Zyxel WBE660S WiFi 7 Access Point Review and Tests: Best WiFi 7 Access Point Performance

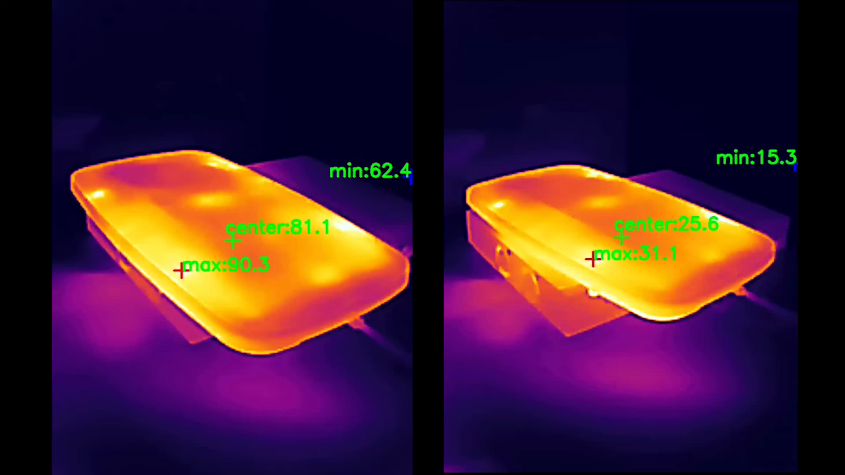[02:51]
It did and as you can see it worked better than expected.